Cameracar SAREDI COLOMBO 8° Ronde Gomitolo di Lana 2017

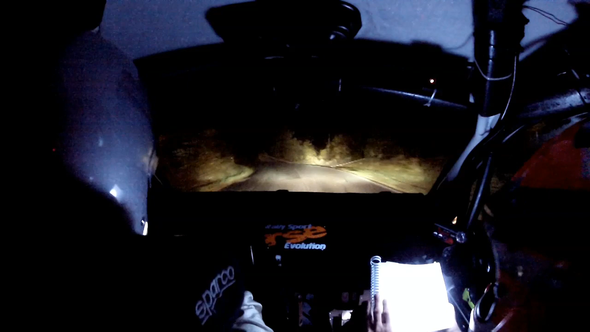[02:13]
al vuoto, molta attenzione, sfiora, sinistra 4 eh, sinistra 4, sfiora, attenzione, 20 e poi attenzione a Muretto, destra 3, taglia, 3 taglia, e subito sinistra 2, gira, occhio, mettila dentro 2, gira eh, sì, per al vuoto, destra 2, gira, non tagliare, 2, gira, è prossimo, non tagliare
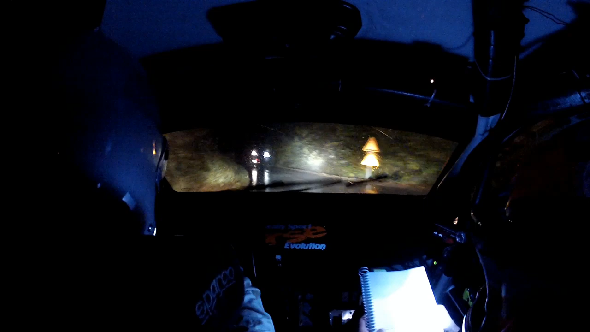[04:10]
3 lunga, occhio che è sporco, qua, al rail, sinistra 4 lunga, e al verde, destra 4, subito sinistra 4 vai, 50, 4 eh, subito sinistra 4 vai, 50, alla roccia, destra 3, 3 eh, in sinistra 4, al verde chiude 3, gira, sinistra 4, la prossima eh, al verde chiude 3, gira,